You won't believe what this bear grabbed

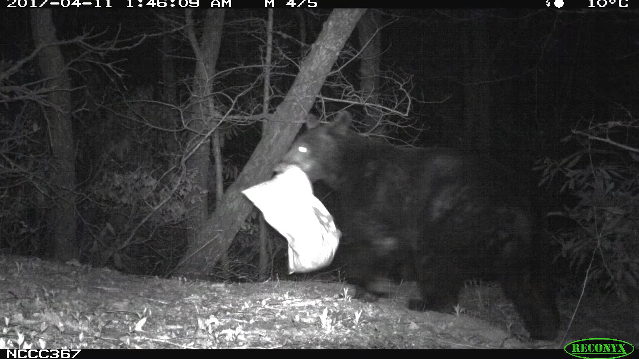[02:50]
Unfortunately, this is a scene that we see pretty often and we get a lot of calls about. Okay. So, the bear has raided someone's garbage can. Yes. So, right now or in the fall seasons, bears go through what's called hyperphagia.